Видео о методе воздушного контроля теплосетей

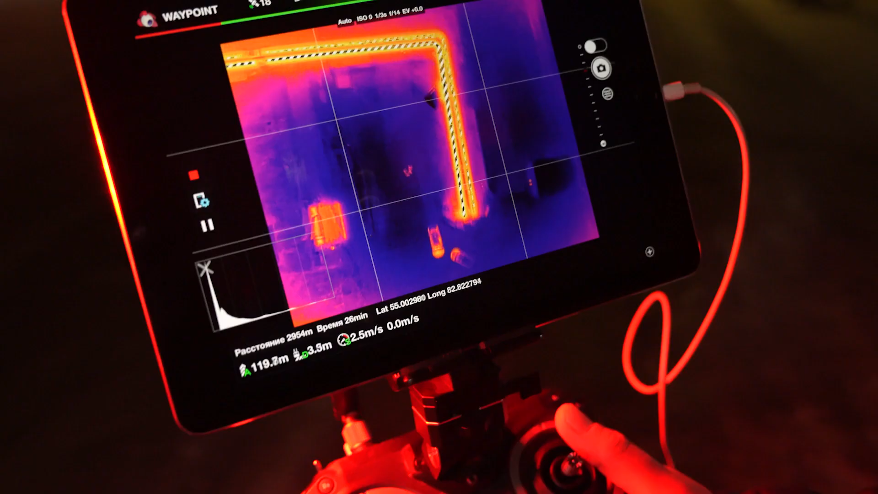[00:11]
в энергетике позволяет производить диагностику тепловых сетей
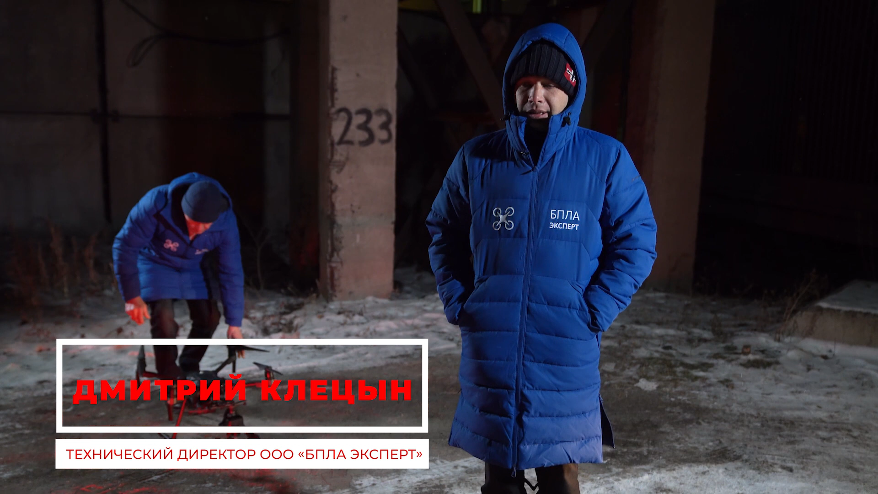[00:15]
выявляет повышенные тепловые потери выявлять разрушение или
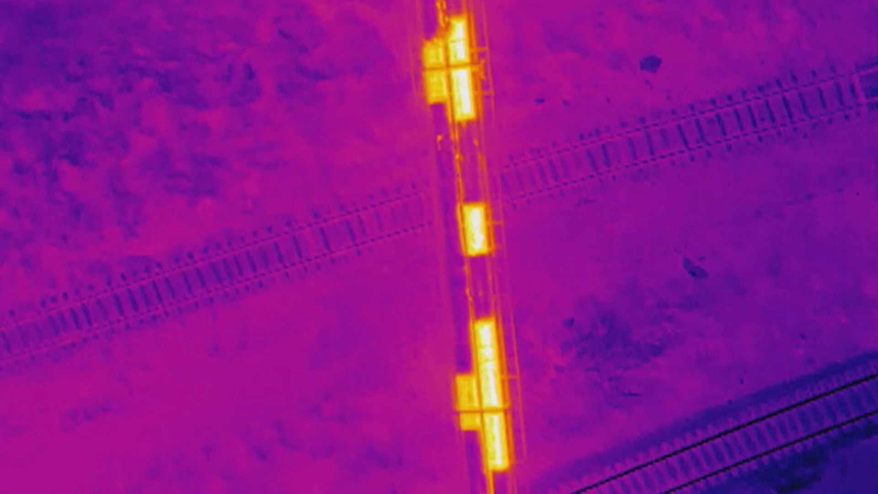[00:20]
нарушение теплоизоляции и также определять
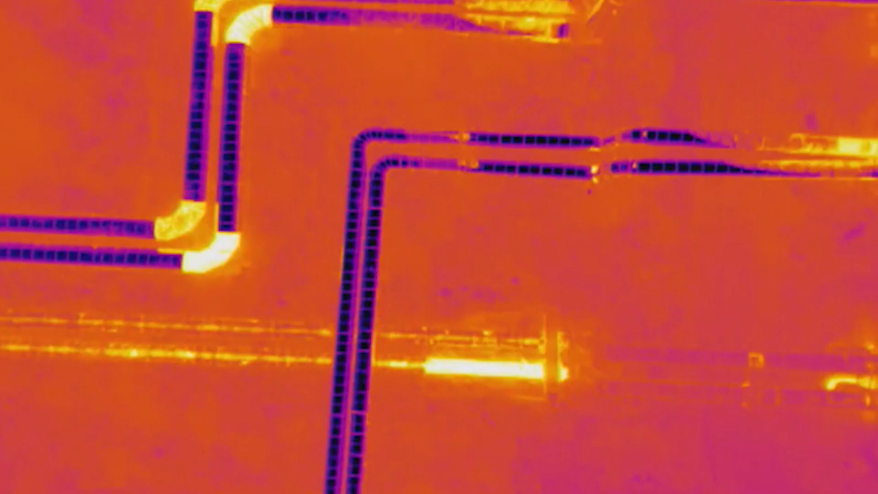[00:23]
недоговорных абонентов либо несанкционированные врезки после взлета квадрокоптер поднимается на заданную высоту и по
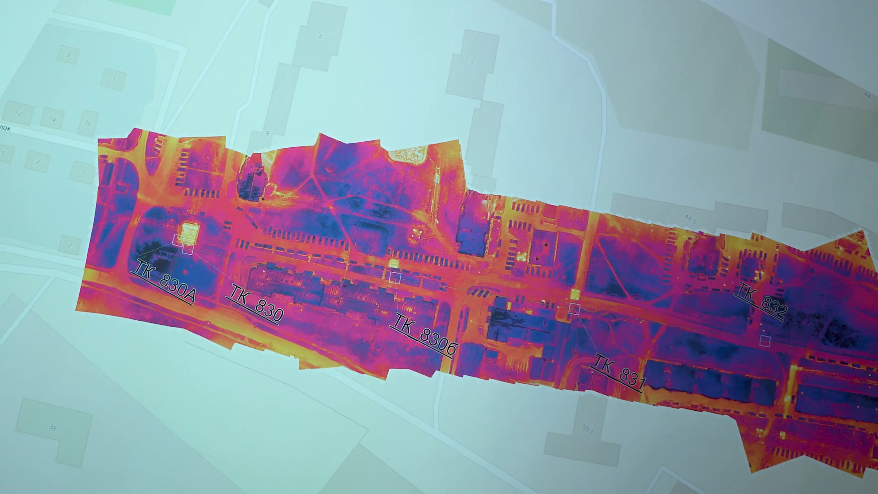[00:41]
неразрушающего контроля сшивается один тепловой слой ни для кого не секрет что теплосети многих